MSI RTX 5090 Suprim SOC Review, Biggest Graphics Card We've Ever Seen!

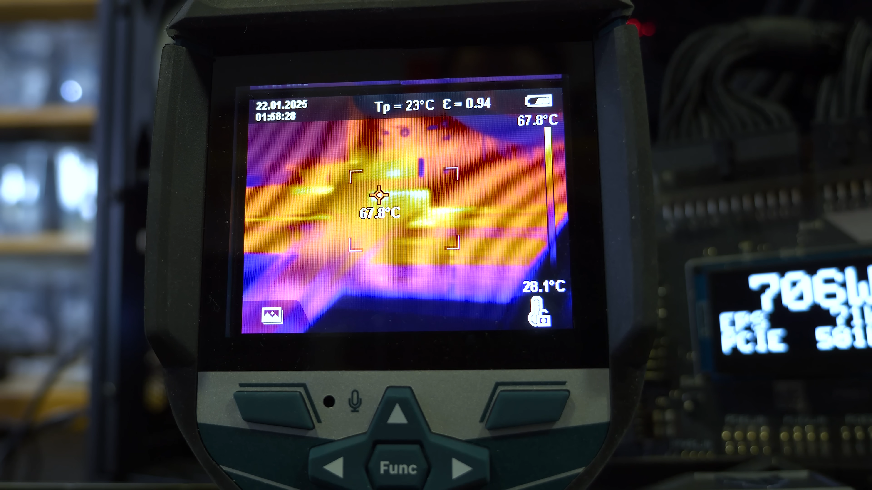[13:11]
On screen: spot 67.8°C, scale top 67.8°C, scale bottom 28.1°C
And although NVIDIA says the melting issues of the past have been solved, this is still a lot of power to draw across a single cable. Then as you can see, our overclock often pushed PCI power draw to 650 watts. So I really hope those connector issues are solved and I really hope anyone buying an RTX 5090 makes damn sure they've inserted the power cable correctly.
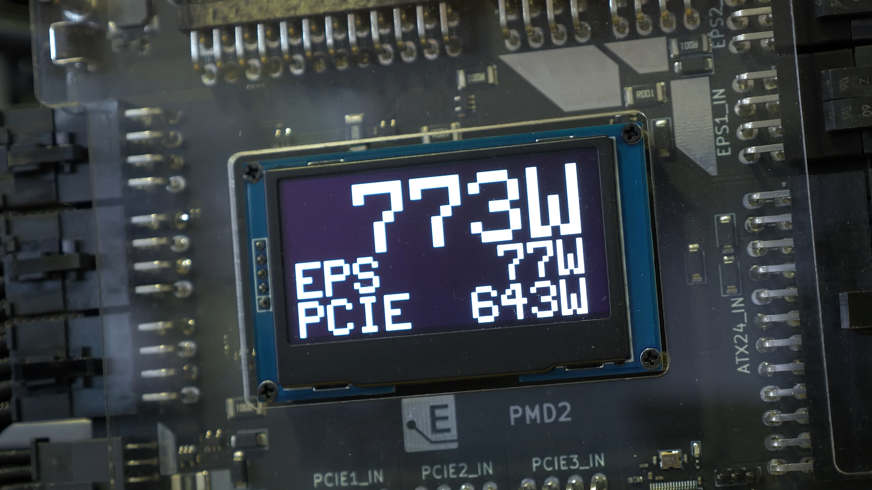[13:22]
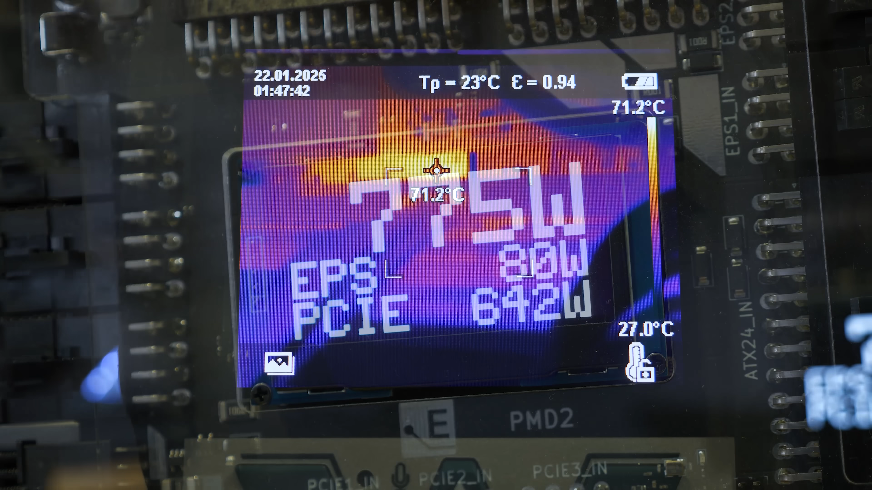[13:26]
On screen: spot 71.2°C, scale top 71.2°C, scale bottom 27.0°C
Now stock the power connector was peaking at a temperature of 70 degrees and when overclocked, we did see it go as high as 80 degrees, though we weren't recording at that point in time.